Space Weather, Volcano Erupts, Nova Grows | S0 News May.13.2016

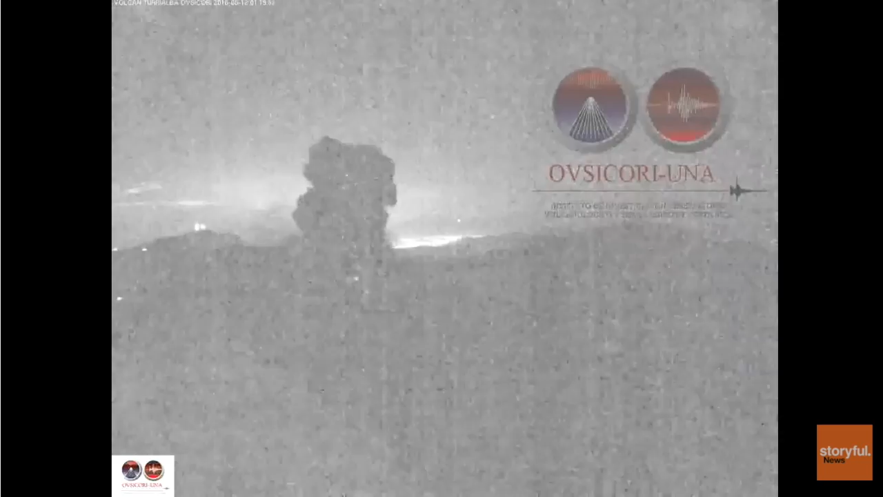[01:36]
fire could be seen but the real story with this eruption was the ash it covered the local area and seen in infrared presents one of the most incredible videos of our
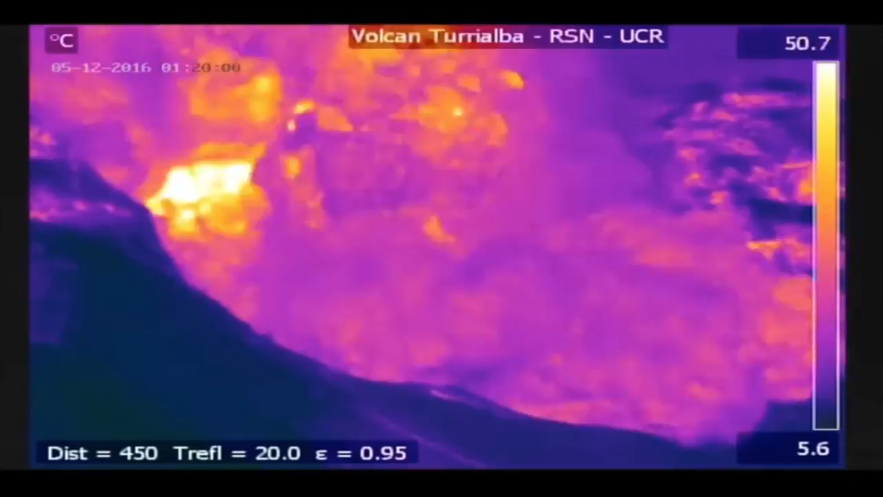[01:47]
On screen: scale top 50.7°C, scale bottom 5.6°C
natural world that I've ever seen we'll take a moment to watch a bit of this the
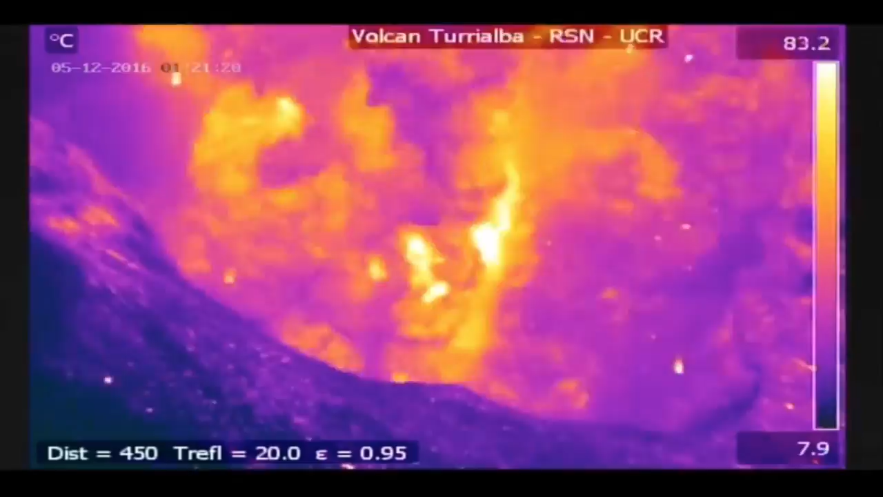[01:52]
On screen: scale top 83.2°C, scale bottom 7.9°C
movement so fractal in nature and you can just tell how much energy is
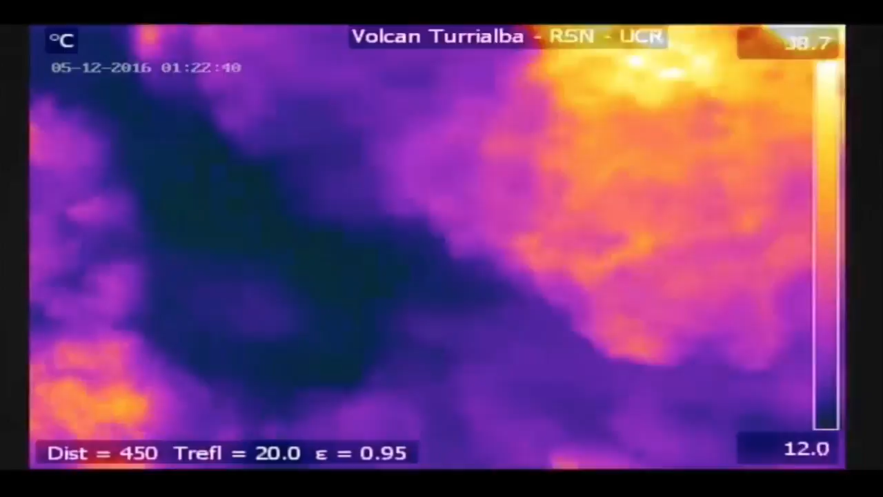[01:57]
involved with the process after nearly enveloping the camera the ash and smoke